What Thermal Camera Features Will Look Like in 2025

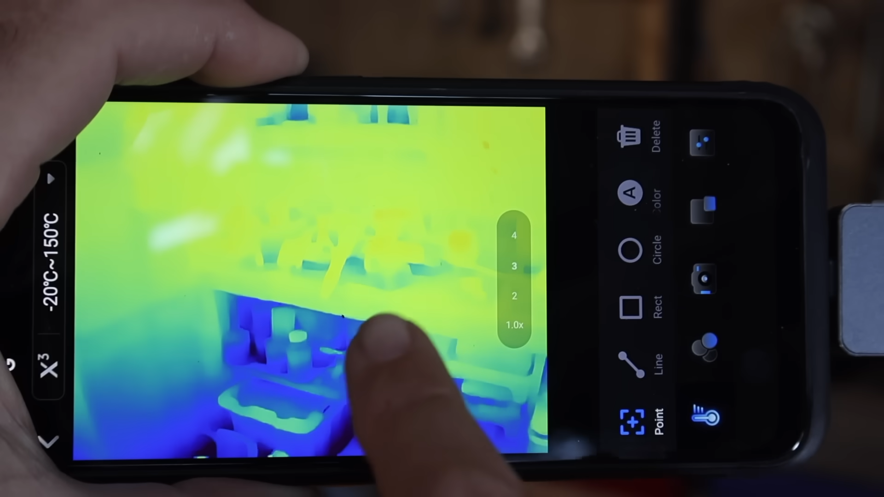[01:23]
And she activates straight away. Pleasingly, the app is really easy to control too from the touch screen of your phone.
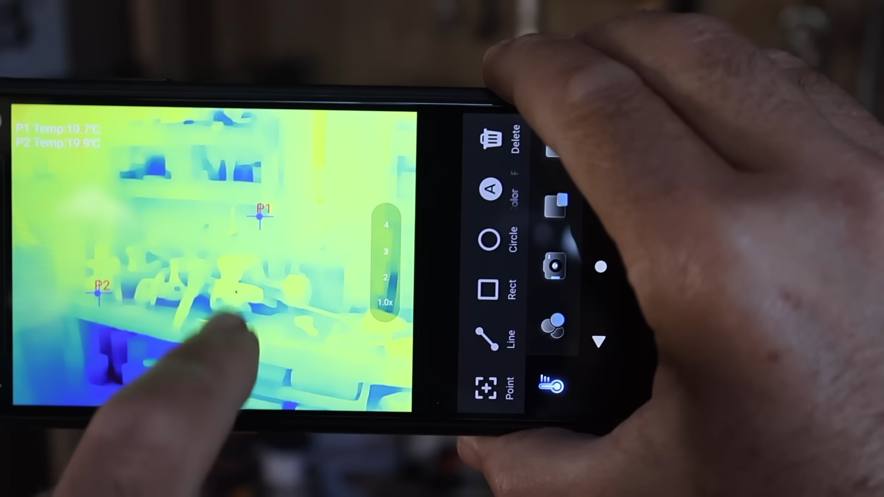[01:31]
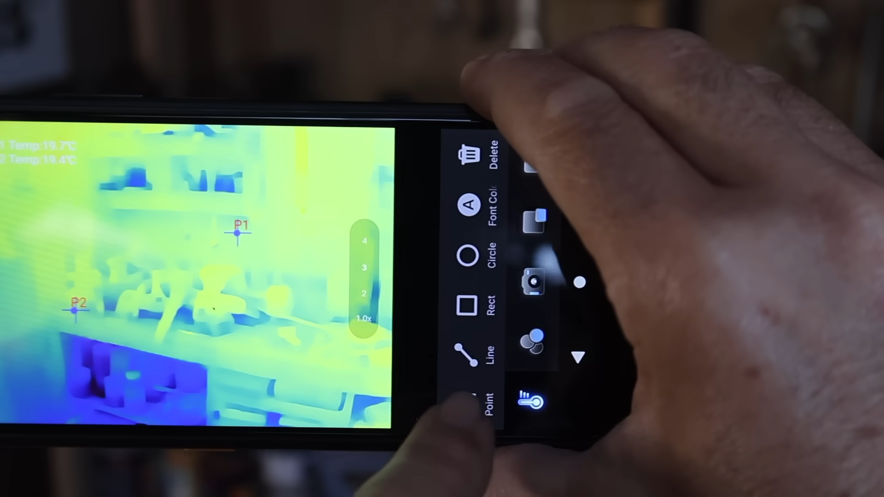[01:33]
You can identify points on the image that you want to precisely measure the temperature of. I've got this set in degrees Celsius because I'm in Australia.
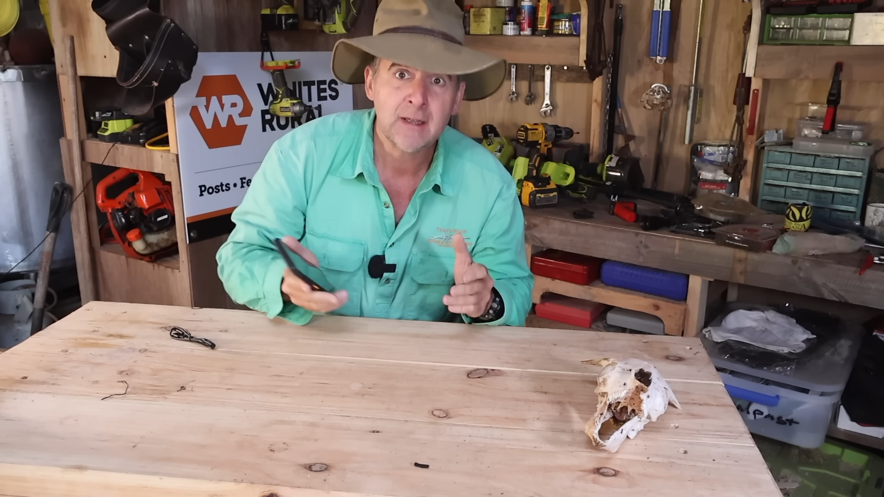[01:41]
You can also set it for Fahrenheit.
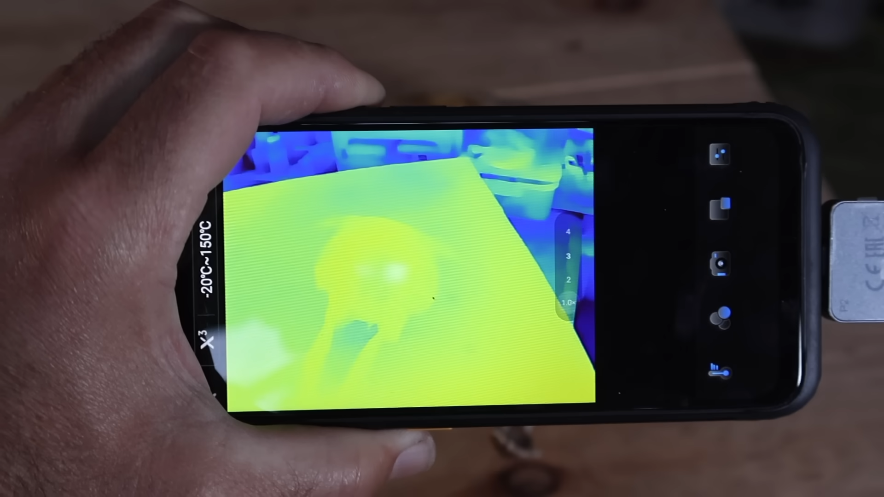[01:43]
You can also pinch the screen to zoom in but you do very quickly lose resolution when this happens.
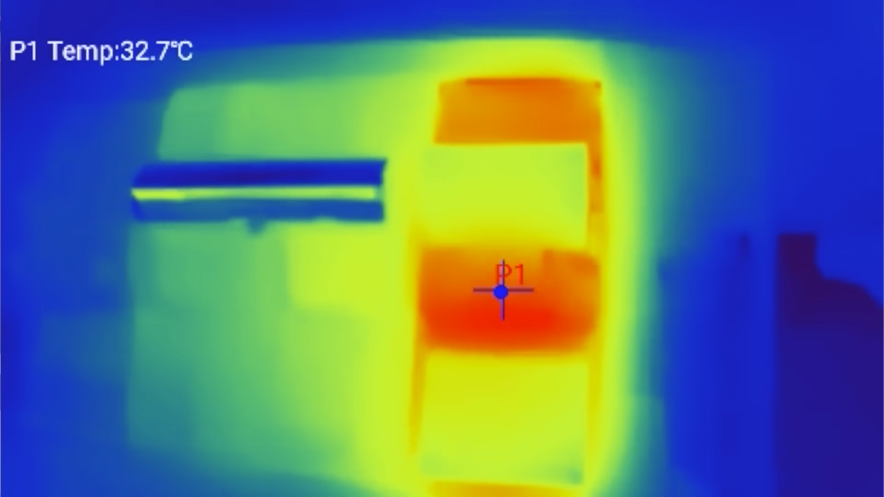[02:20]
On screen: spot 32.7°C
And even identifying hotspots on switchboards. I'm going to get this one checked.
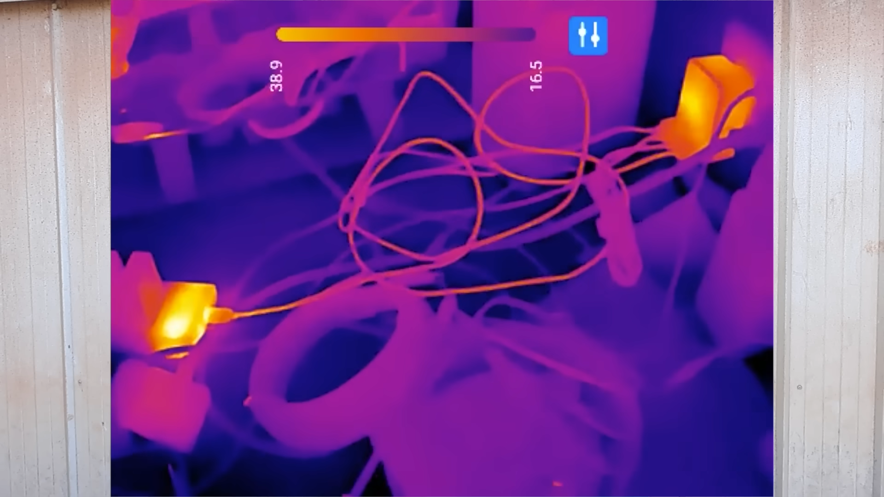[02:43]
particularly with non-genuine or generic batteries,
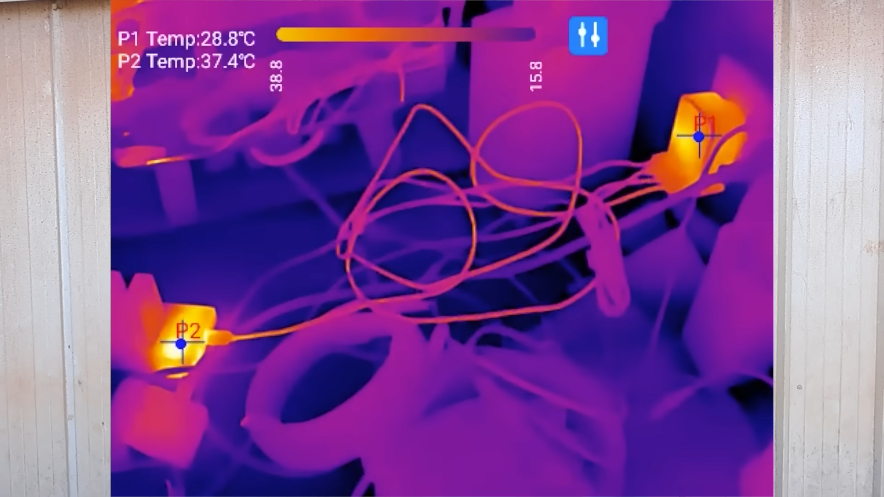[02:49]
it's probably worthwhile checking out your chargers and your batteries from time to time and see if there's any white spots of heat.